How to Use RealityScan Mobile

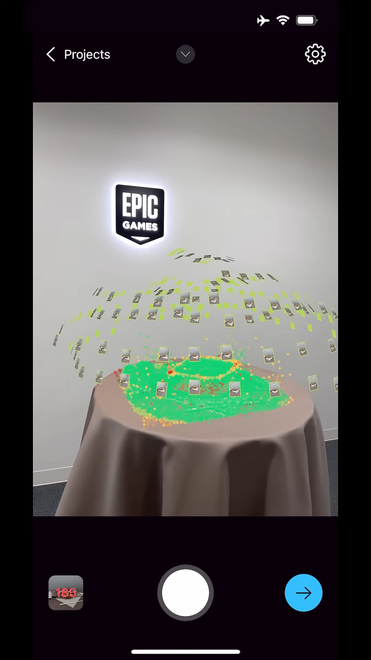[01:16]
Take lots of photos, up to 200. The more you take, the more detailed your model will be.